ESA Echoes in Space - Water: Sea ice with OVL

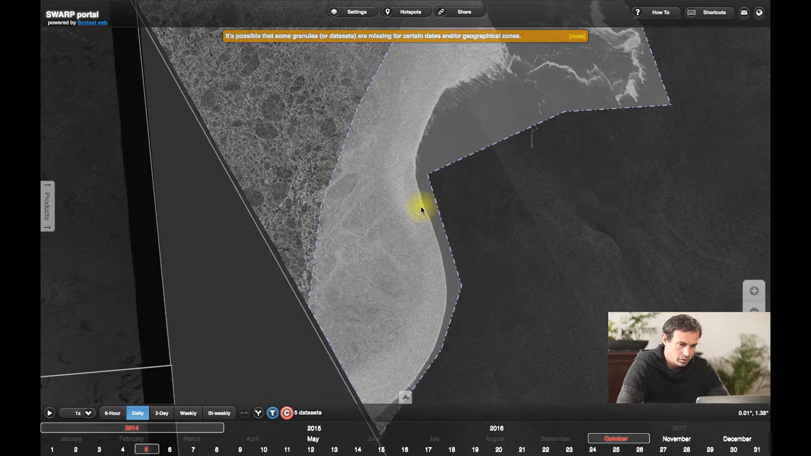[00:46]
And if you look even closer, you start to see this wave pattern entering the sea ice and somehow disappearing at some point when the sea ice starts to get too stiff. So this is an indication of the marginal ice zone, which is the area where the waves are able to travel in the sea ice.
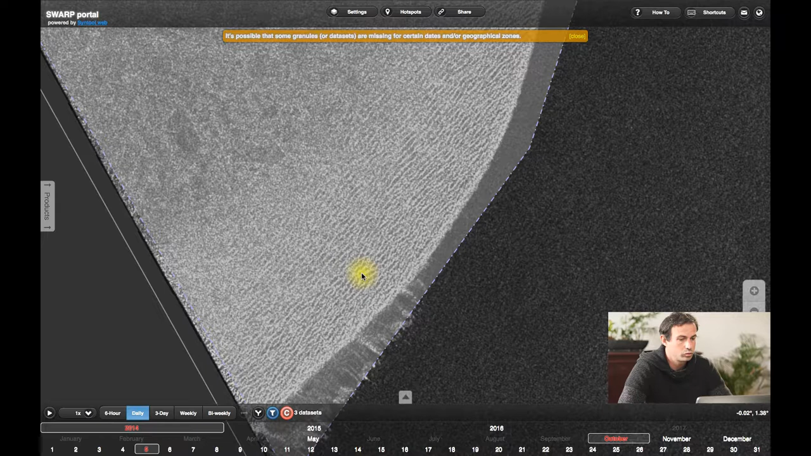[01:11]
This is the definition of the marginal ice zone, and you can see quite different